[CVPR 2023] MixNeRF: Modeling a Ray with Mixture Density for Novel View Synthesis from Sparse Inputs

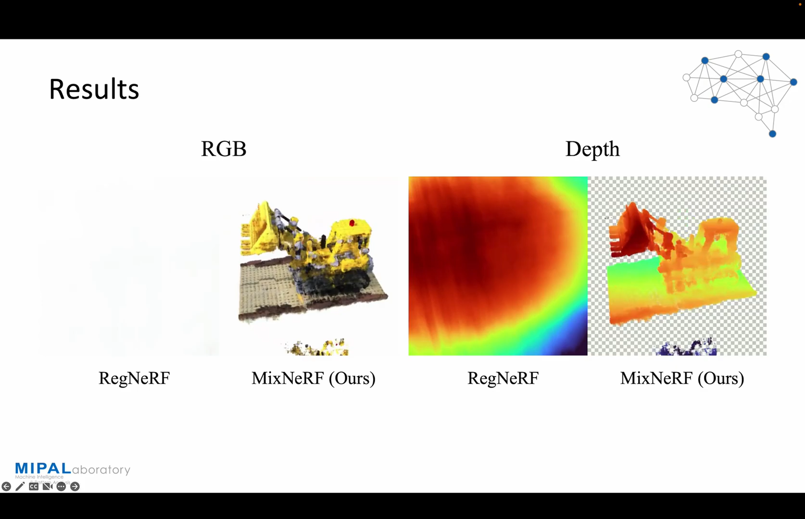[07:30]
suggesting that smoothing is not a universally effective solution across different datasets. On the other hand, our MixNRF outperforms in rendering quality by exhibiting fewer artifacts and more precise geometry.
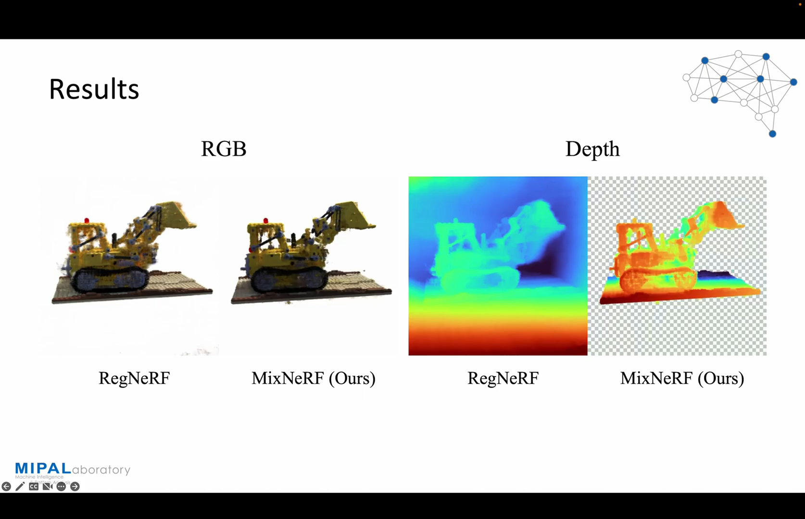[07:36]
Here are the results on the DTU dataset.